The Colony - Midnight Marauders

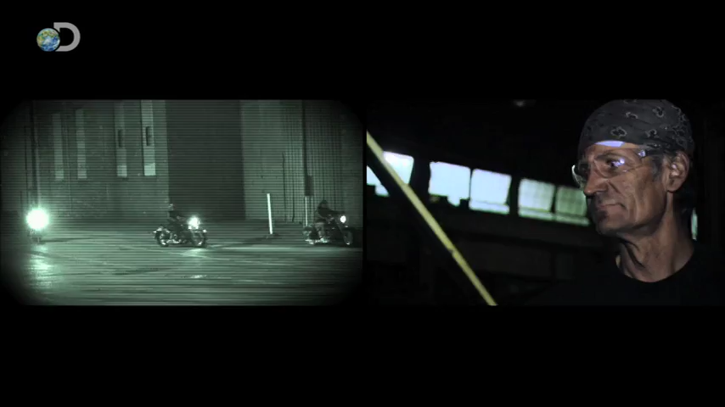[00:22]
As part of the experiment, marauders cruise past, which heightens the colonists' anxiety.